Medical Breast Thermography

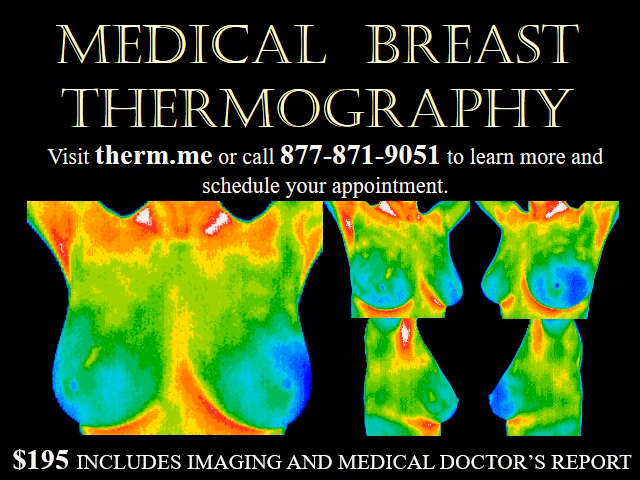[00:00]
Are you looking for a safe breast screening option that uses no radiation, no compression, no body contact, involves no pain, and is FDA approved? Thermography is an effective breast cancer screening tool for women ages 22 to 92. $195 includes imaging and a medical doctor's report. Thermography can detect the abnormal physiology of breast cancer years earlier than mammography can detect a tumor.
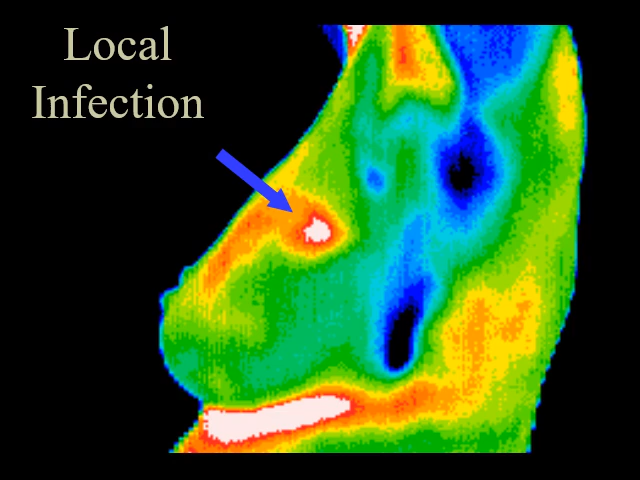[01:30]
This thermographic image indicates a local infection after a biopsy. This 37-year-old patient presented for routine thermographic breast screening. She was not in a high-risk category and had no family history. The vascular asymmetry in the upper left breast and the local hypothermia at 11 o'clock was particularly suspicious and subsequent clinical investigation indicated a palpable mass at the position indicated.
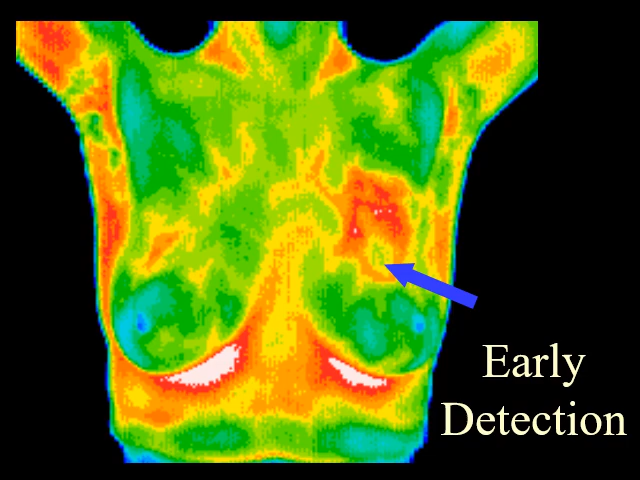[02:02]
A biopsy was performed and a DCIS of 2 centimeters was diagnosed. The results of this routine study led to the diagnosis of inflammatory carcinoma in the right breast. There were no clinical indications at this stage. Thermography can show significant indicators several months before any of the clinical signs of inflammatory breast disease such as skin discoloration, swelling, and pain. Inflammatory breast disease cannot be detected by mammography and is most commonly seen in younger women.
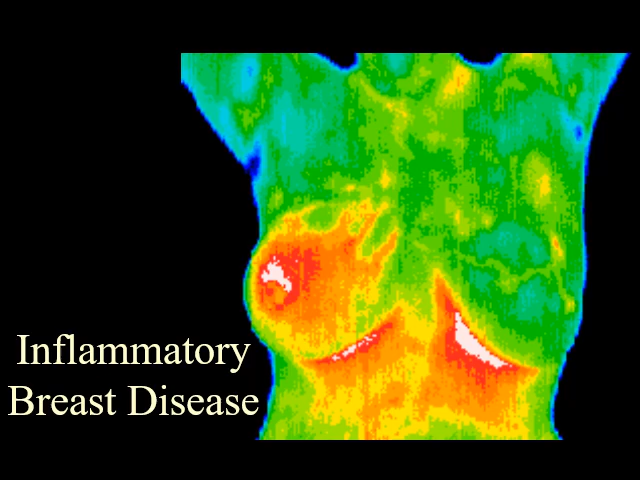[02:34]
Early detection provides the best hope of survival.
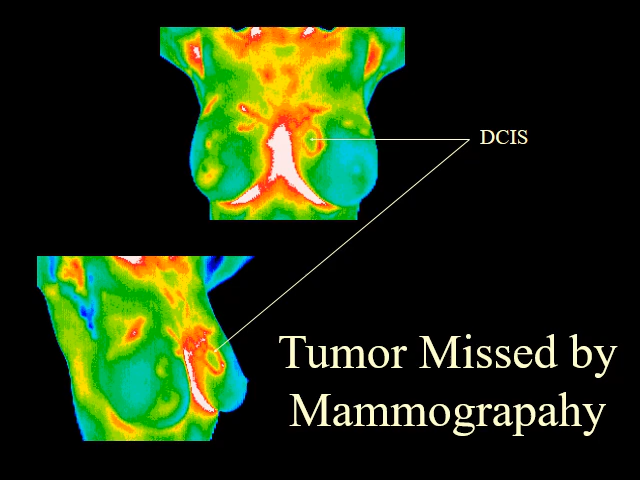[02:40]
Thermography can show suspicious findings that are outside the range of mammography. This tumor was missed by a mammogram as it was just outside the border of the medial left breast.
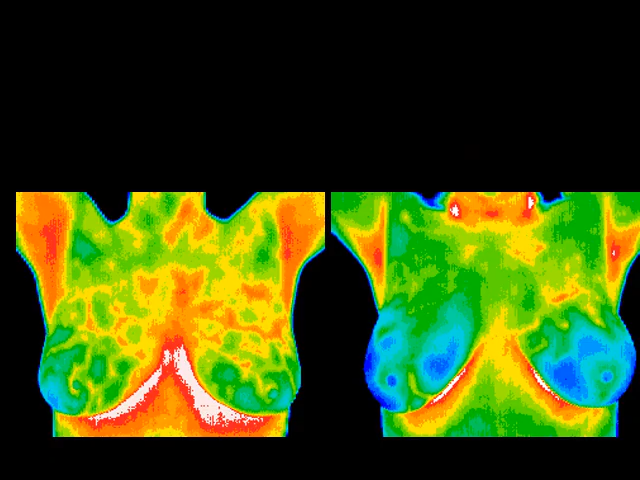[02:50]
Every individual's breast patterns are unique, just like a fingerprint. No two are the same. Once a stable baseline thermogram has been established,
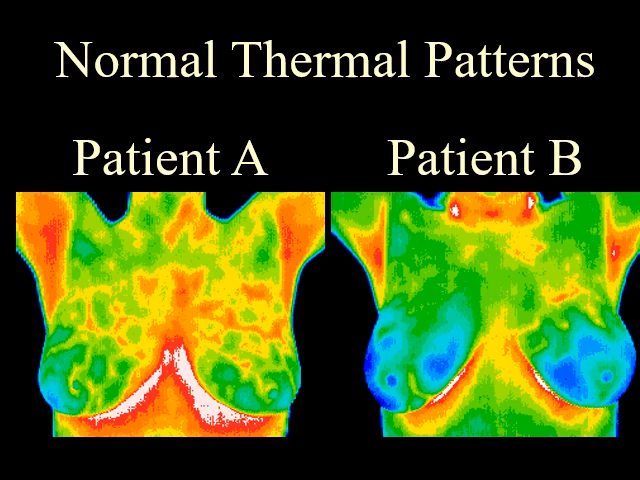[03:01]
annual screening can detect any changes that justify additional testing, which can lead to early diagnosis and better outcome.
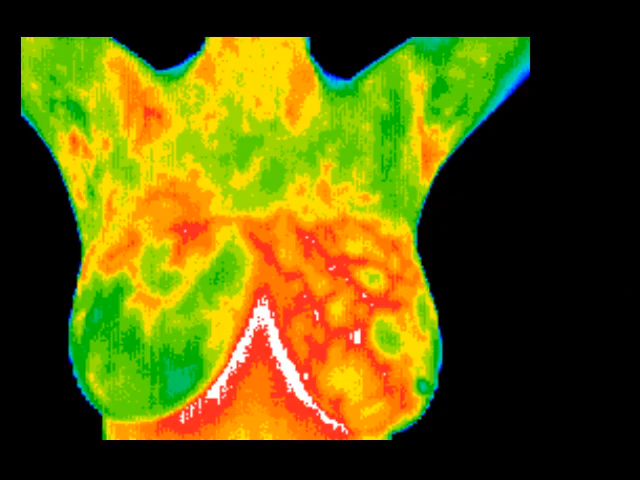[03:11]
The very significant vascular activity in the left breast justified clinical correlation and close monitoring, which returned an opinion of fibrocystic changes taking place. These changes can be monitored thermographically at regular intervals until a stable baseline is established and is reliable enough for annual comparison.
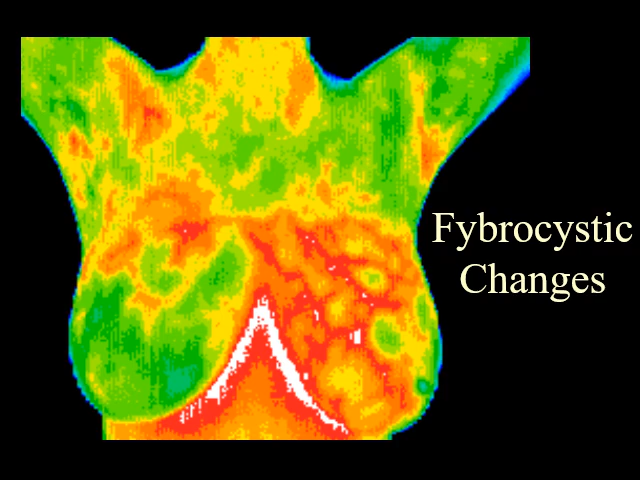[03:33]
The increased vascular activity in both breasts is consistent with the hormonal changes in pregnancy.